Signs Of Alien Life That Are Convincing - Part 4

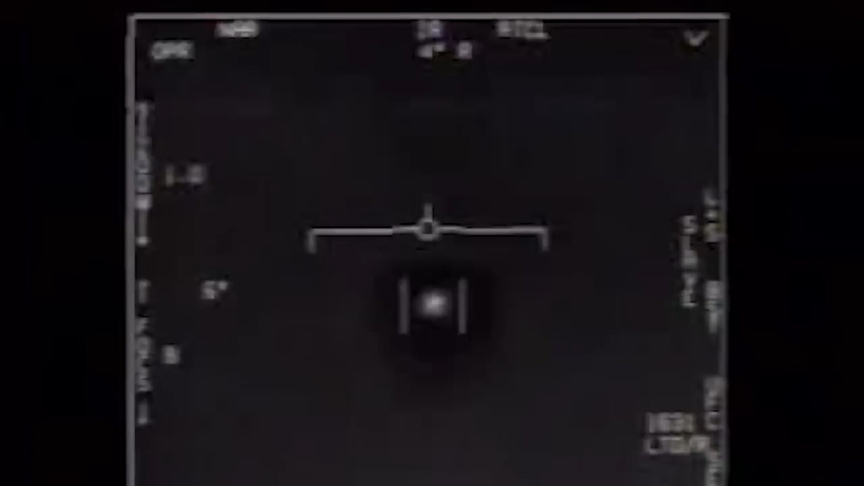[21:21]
Alongside these 1,500 documents, three separate videos were released that appeared to show UFOs being spotted by the United States military. So, let's take a look. The first is titled FLIR and was originally filmed
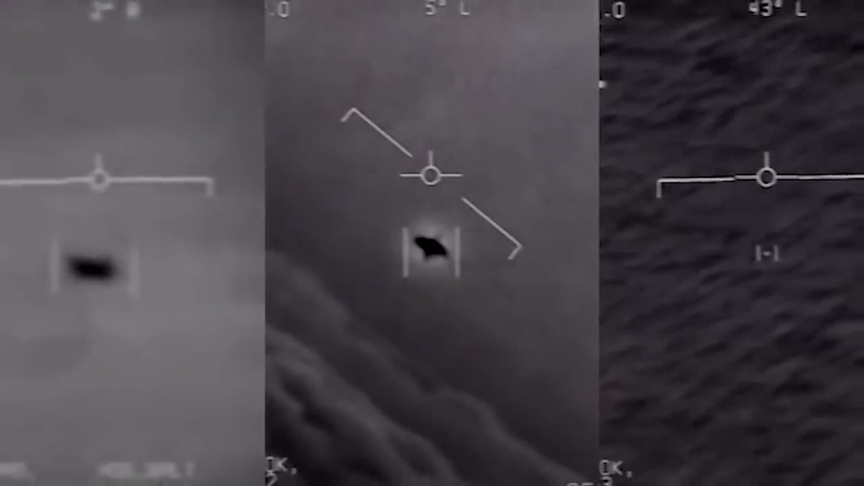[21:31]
back in 2004 when the USS Nimitz was flying off the coast of Southern California.
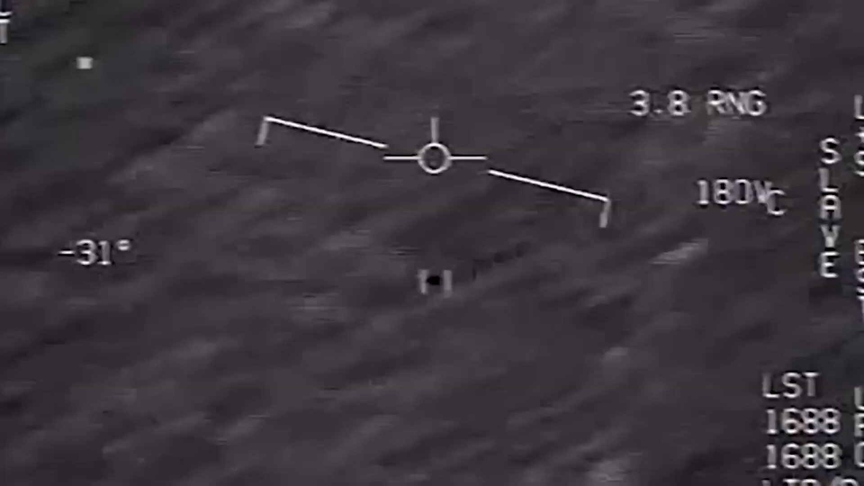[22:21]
This one's different because we can hear the people in the jet reacting to what they're seeing.
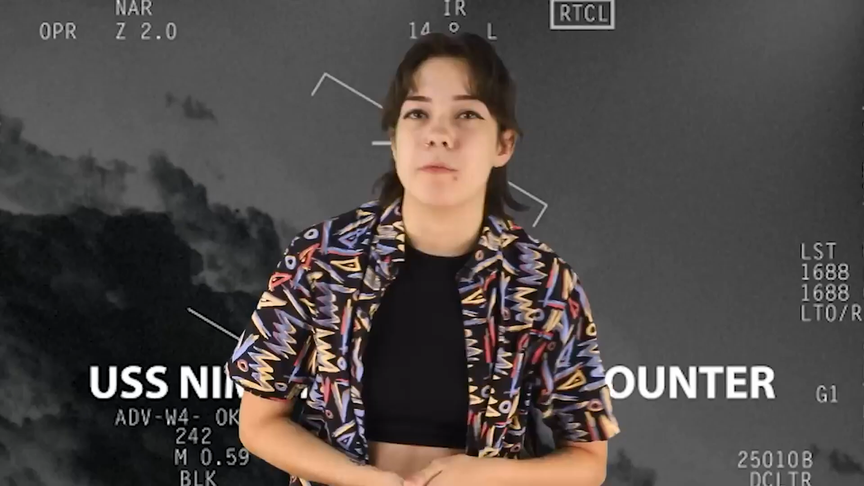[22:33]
At first, they comment that it might be some kind of drone, but then note that it is fighting against incredibly strong winds and appearing to not be affected by it at all.
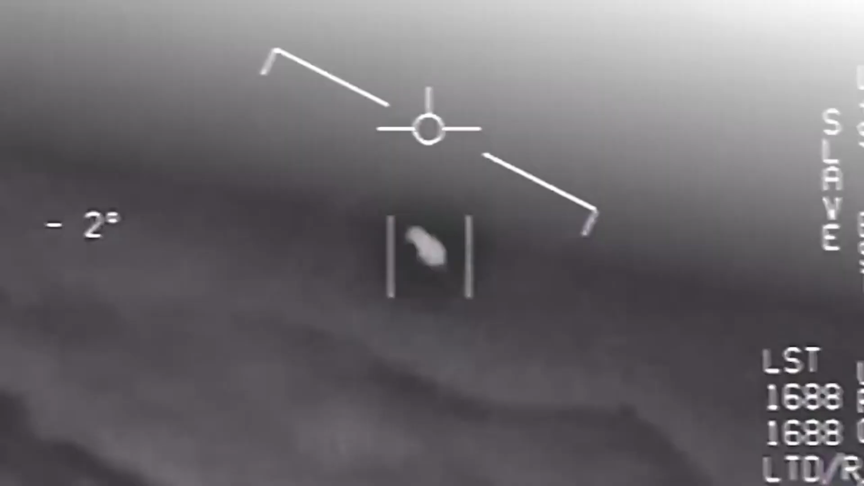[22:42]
They even comment that there are other unidentified crafts in the area, but we don't actually see them as it's locked onto the target.